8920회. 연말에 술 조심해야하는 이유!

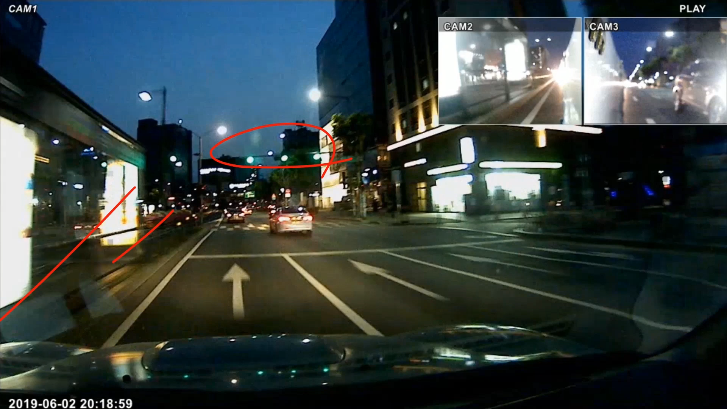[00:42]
그럼 여기서 차량 신호면 횡단보도는 빨간불이죠. 빨간불이면 신호를 기다려야 되는데 술 취한 사람이 뭣도 모르고 그냥 지나고 있는데 여기 이렇게. 피할 수 있을까요? 저건 도저히 못 피하겠죠. 가운데 버스정류장 있는 곳이요. 중앙버스정류차로 거기에 있는 버스 승강장.